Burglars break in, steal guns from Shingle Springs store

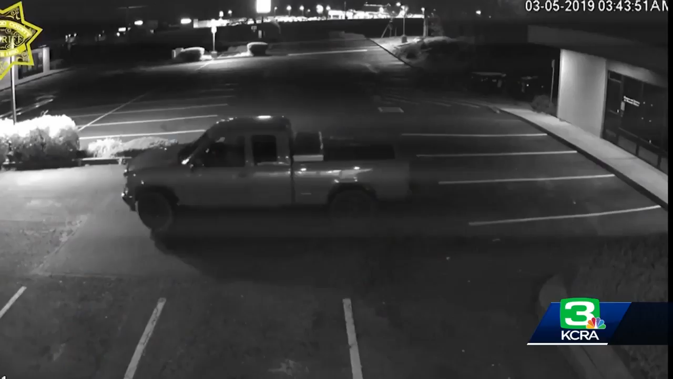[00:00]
They were in and out in three minutes. Surveillance footage shows a large pickup truck pull up to Sierra Shields firearms in Shingle Springs at 3.43 Tuesday morning.